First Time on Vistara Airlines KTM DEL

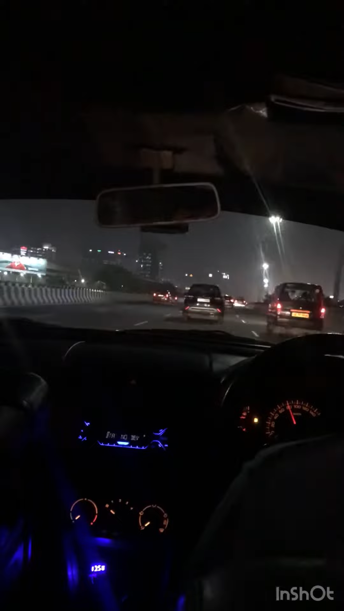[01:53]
रोड ऐसे लग रहा था दिवाली आ गये हैं तो हम अपने होटल पे पहुंच गए तो आप लोगों को पसंद आए तो लाइक सब्सक्राइब